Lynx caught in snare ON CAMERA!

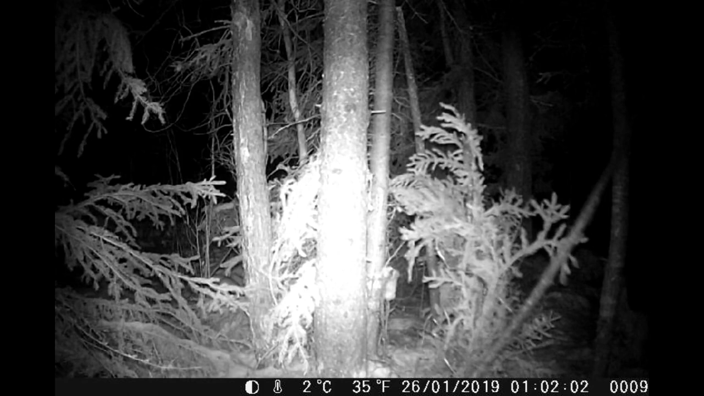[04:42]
And, jumps and goes nuts and flails around and blah. There he is in the corner, partying. Drags the pull down. And, that's the end of the recording. Or, the, yeah, the video. You don't see him again, so. Yeah, pretty cool.